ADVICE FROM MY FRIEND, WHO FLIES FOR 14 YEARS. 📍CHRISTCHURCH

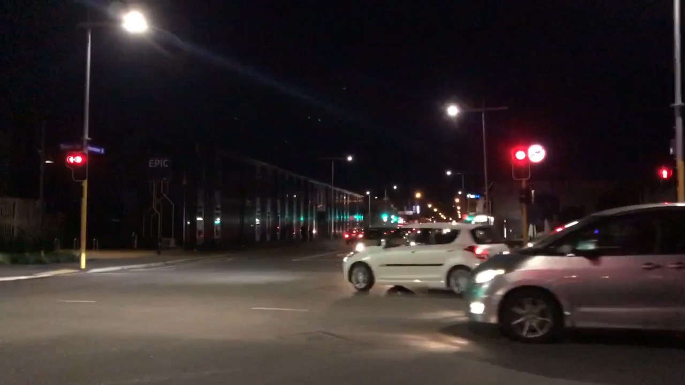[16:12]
It's completely dark now and we are searching for the place which might be somewhere there.